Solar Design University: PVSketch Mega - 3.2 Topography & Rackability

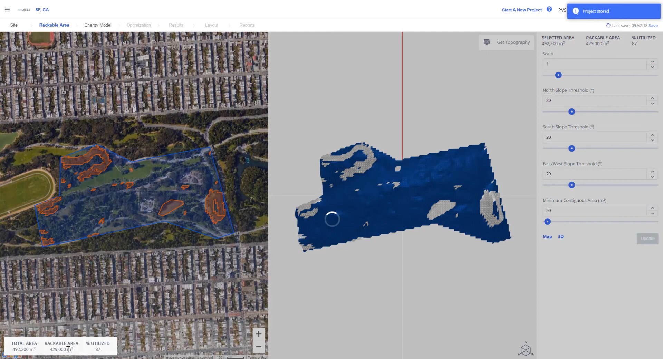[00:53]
our totable rackable area, which is that space minus any of the orange keep out areas, and the percentage of that utilized space.